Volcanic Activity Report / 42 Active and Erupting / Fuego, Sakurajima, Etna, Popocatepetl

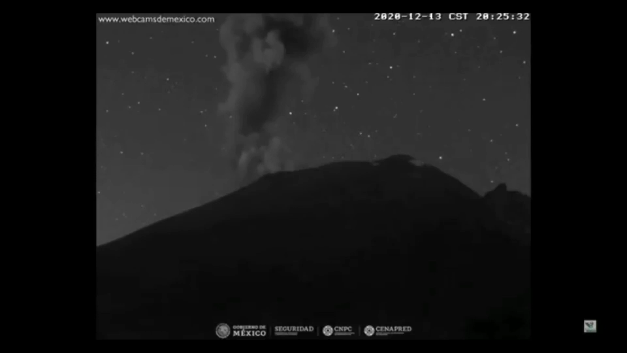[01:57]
These night images as well. As a meteor had passed just over top of Popo.
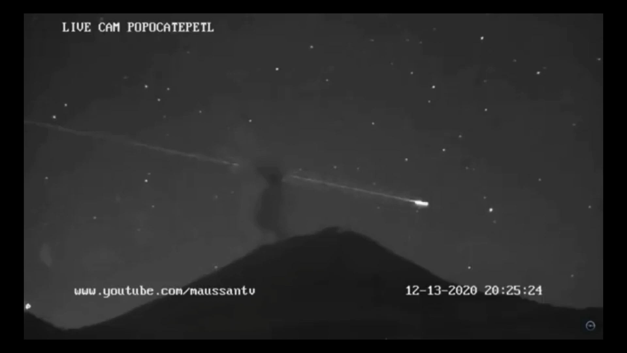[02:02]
There were some eruptions just before and afterwards. You can see that puff of ash there.
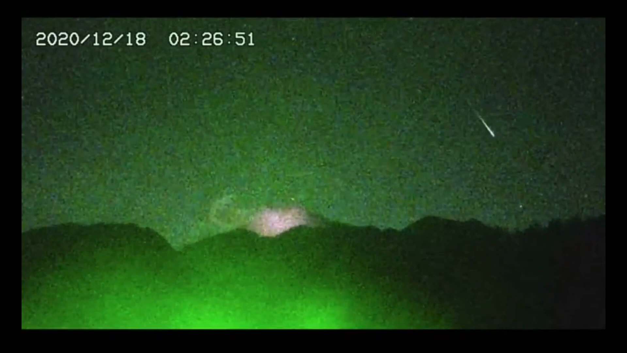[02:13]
Many sites this past week.
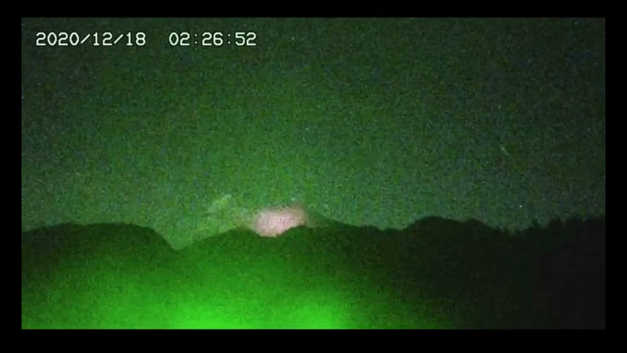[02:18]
Gemini meteor shower was in full effect.
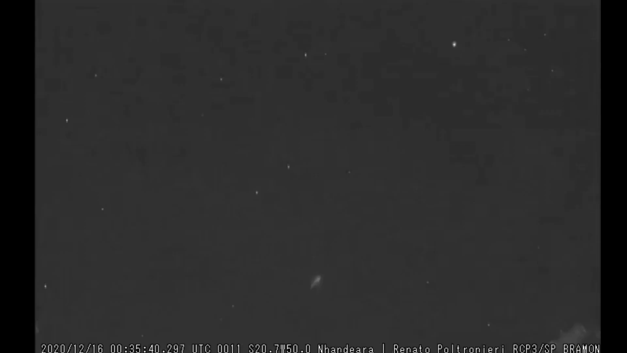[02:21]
Some seeing as many as 100 stars an
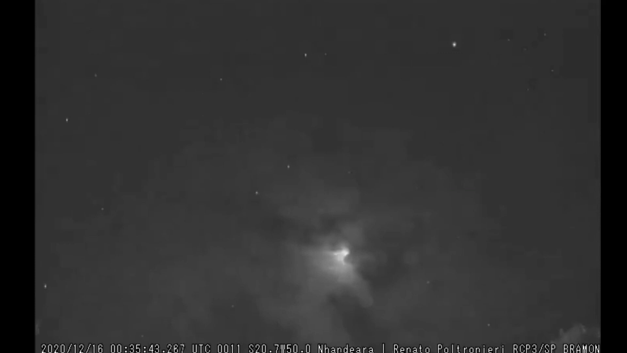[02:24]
hour shooting across our skies. Let's have a look at our active and erupting volcanoes from around the world as there are 42 active and erupting.